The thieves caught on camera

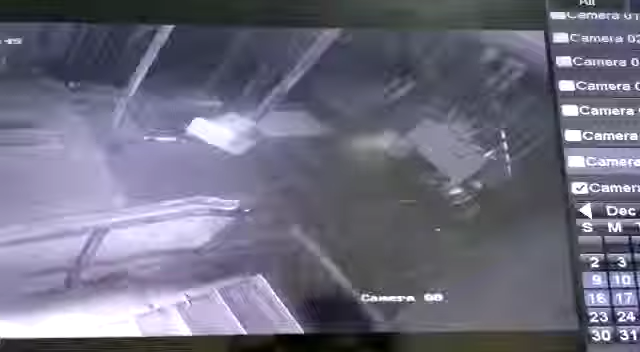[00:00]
All right, Wahid, so they were surveilling the place from here,